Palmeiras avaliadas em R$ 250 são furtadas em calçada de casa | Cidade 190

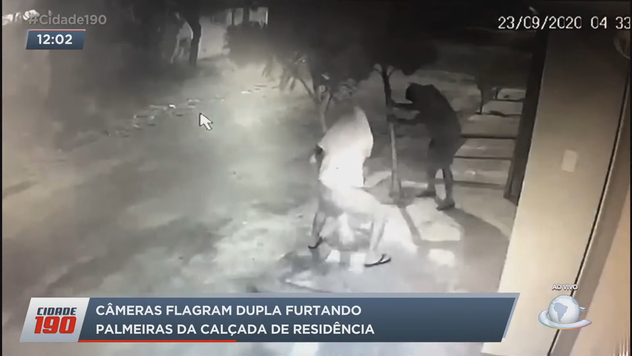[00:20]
Bandidos furtam plantas da calçada de um imóvel no bairro Sapiranga. É impressionante a maneira como eles agem, até o trauma que eles causam na planta, né?
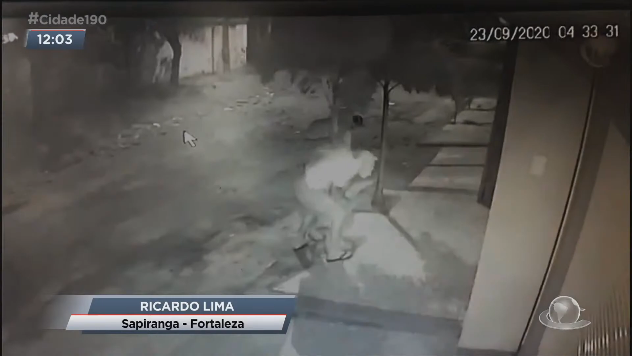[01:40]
Com a ajuda de uma outra pessoa, arrancam as duas palmeiras e levam. A gente vê aí nas imagens toda a ação que foi registrada
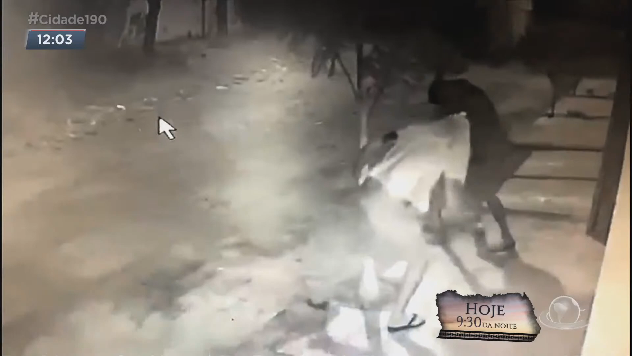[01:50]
pelas câmeras de vigilância aqui da rua Olegário Memória.
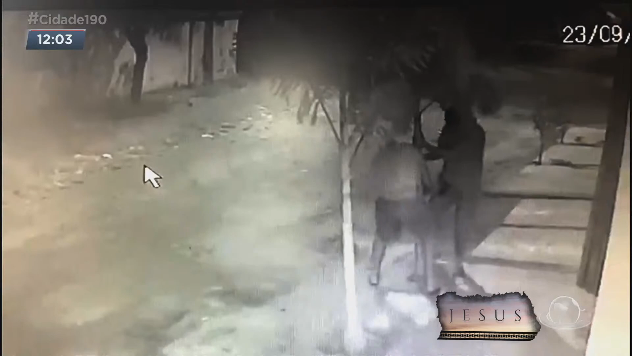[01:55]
É que essa região, apesar de ser considerada uma área nobre, é cercada por comunidades carentes.
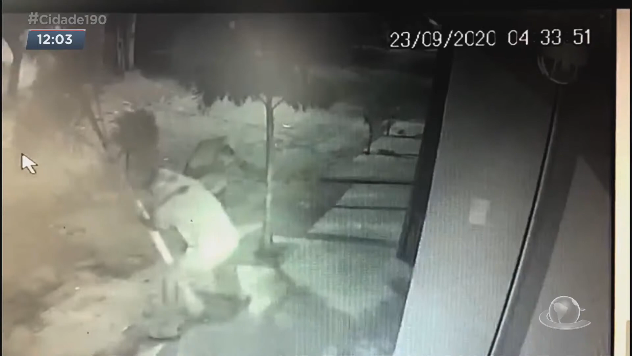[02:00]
E a suspeita é de que pessoas drogadas estejam praticando os furtos aqui na área para
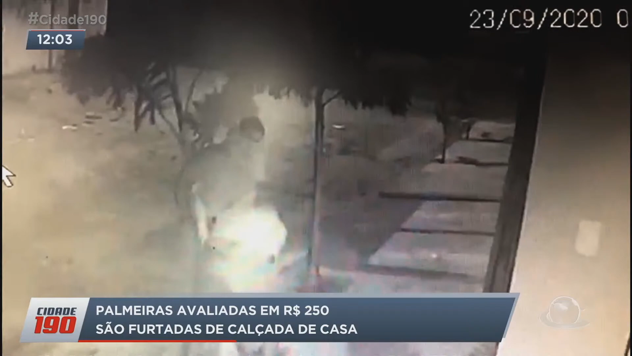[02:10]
trocar tudo isso por droga. O que é lamentável é que uma palmeira dessa que custa 250 reais, ela é trocada por qualquer valor. Lamentavelmente. A gente vai conversar com o morador aqui da casa, o Nairton, que sofre com essas questões dos furtos aqui na Olegário Memória, que não são de hoje, né? Acontece com muita frequência. Isso. Na verdade, esses furtos, na verdade, viraram agora uma frequência. Começou no ano passado com um furto realmente de lâmpadas.
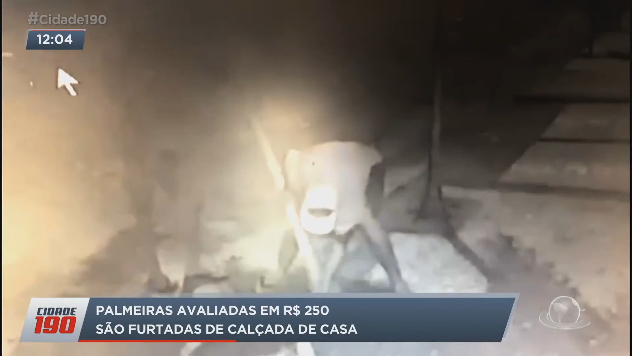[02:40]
Passou realmente pelas câmeras, a gente conseguiu pegar um rapaz e simplesmente tirou as lâmpadas da rua inteira.
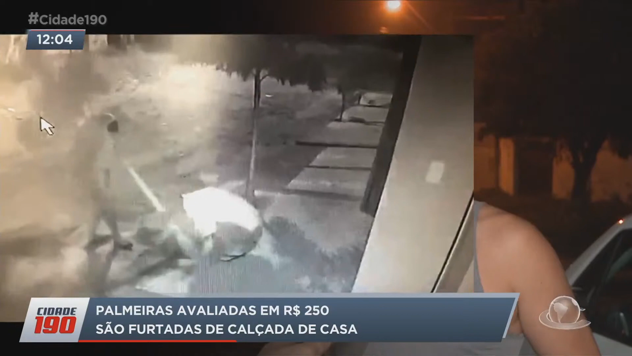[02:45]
E agora para a gente, na terça-feira, a gente foi surpreendido, nas quatro horas da manhã, onde uma pessoa somente veio, tentou arrancar uma das palmeiras, ele não conseguiu.
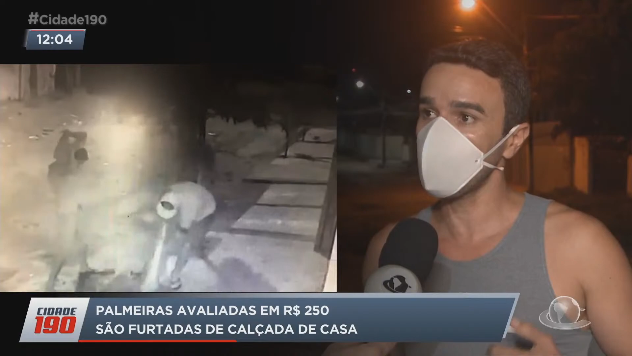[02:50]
E quando foi hoje, nas quatro horas da manhã de quarta-feira, vieram dois e justamente conseguiram. Depois de 15 minutos realmente tentando arrancar as palmeiras, ele conseguiu tirar a palmeira e levar no ombro. A maior surpresa da gente foi porque ele levou as duas palmeiras no ombro. Agora é algo que a gente não costuma ver em lugar nenhum, né?